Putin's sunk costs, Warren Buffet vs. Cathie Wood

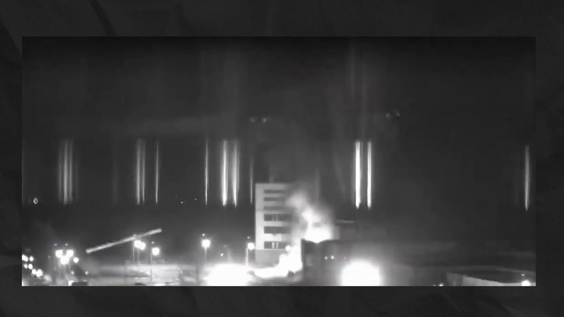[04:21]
in europe cameras at the plant streaming the shelling of the facility live online please help us a spokesperson for the plant says a nuclear accident could happen at any moment after russian missiles fell directly on the facility setting fire to one of its six reactors that reactor is